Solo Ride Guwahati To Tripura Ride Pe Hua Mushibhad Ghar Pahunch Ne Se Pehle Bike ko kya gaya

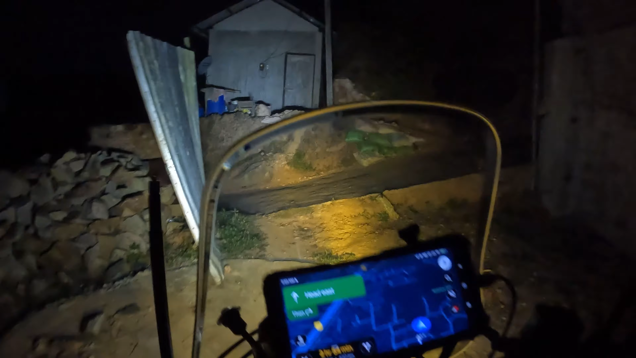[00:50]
सबसे मुश्किल का काम तो यहां पे है आकास का घर का रास्ता को चरने
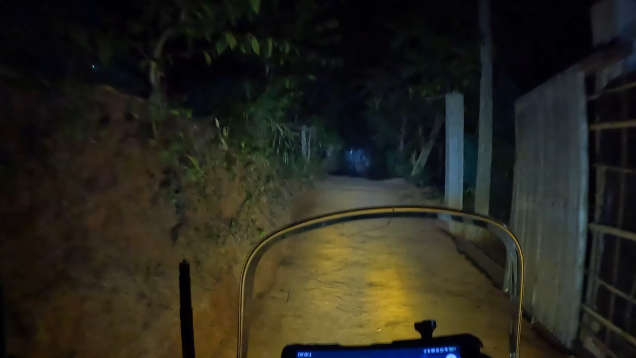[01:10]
सबसे पहले तो पाईयो में हवा बरना पड़े का रस्ता में हवा है नहीं दोनों पाईयों में चलो बोई चलो गुद मॉर्निंग एवर्यों सब को फिर से गुद मॉर्निंग फ्रम गॉहाटी सो राच शुरू हो चुका है गॉहाटी टू अगर तला कॉच पाद तो यहां से दो रस्ता मिला एकी � choryou qo इन
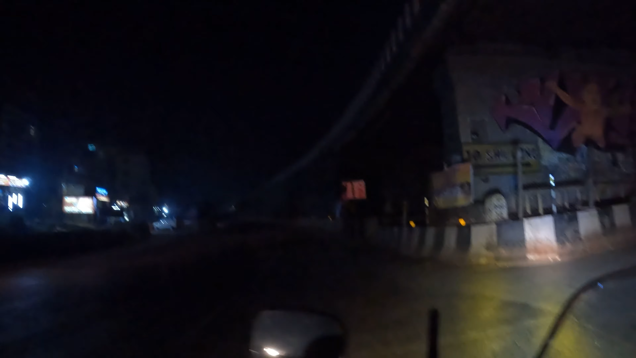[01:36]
स outright बोला रस्ता और यहां समग बहुतरा रहा है यह सिलोंग और अगर तला
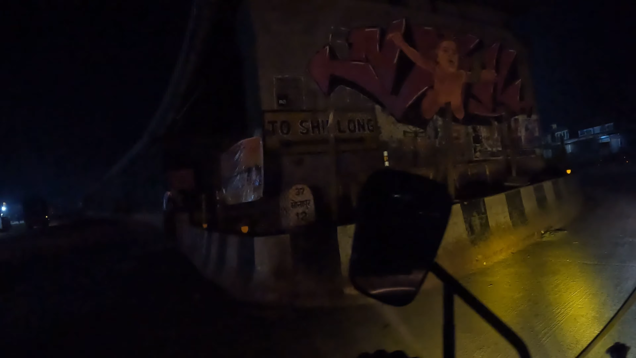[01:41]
कर घा स्थिए सिदा जो हुआ हो आपका मनी पूरा इंम्सका रस्ता गाश तो पच्वा फिल्वा करने जा रहा हो नहीं
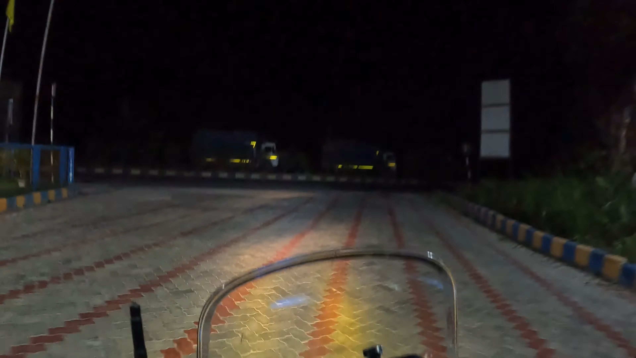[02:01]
लो बोश लेट सफ़ाग वह गाश्ता वी शुबे का वच चुका है चार
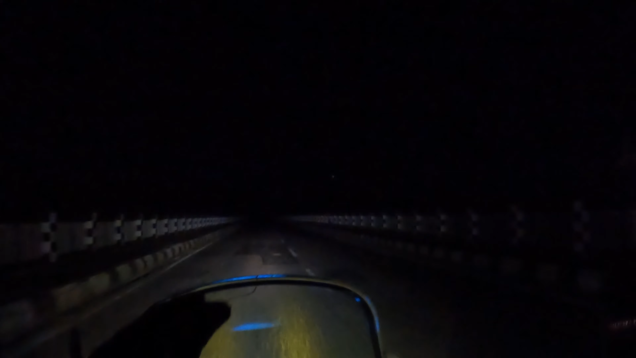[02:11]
बसकर आप निट � अभी बारा पानी क्रोस कर रहा हूं काफी